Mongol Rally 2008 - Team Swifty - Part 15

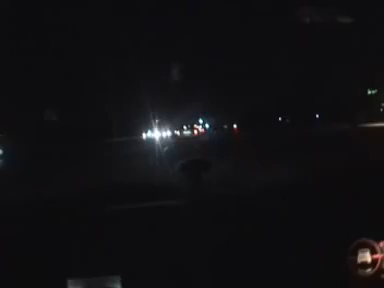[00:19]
He doesn't really realise, obviously, that we've got a one litre. I'm absolutely terrified. Empty on fuel. It's dark, our lights don't really work. Our exhaust certainly does. But em, I'm just terrified mate. Driving in a foreign city at night, following some random stranger.